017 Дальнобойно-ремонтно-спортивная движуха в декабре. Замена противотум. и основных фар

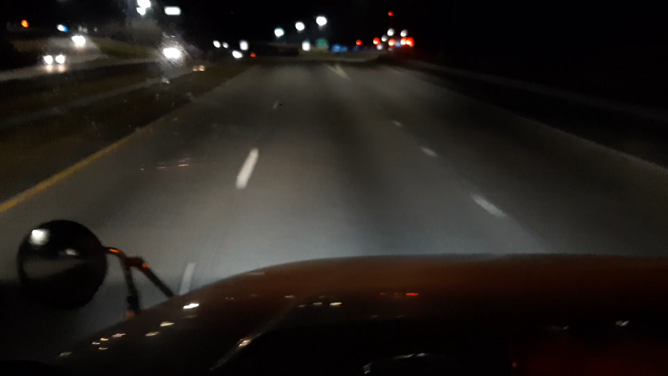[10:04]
даже она мощнее чем дальний свет сейчас потому что дальний свет отрубает эти противотуманки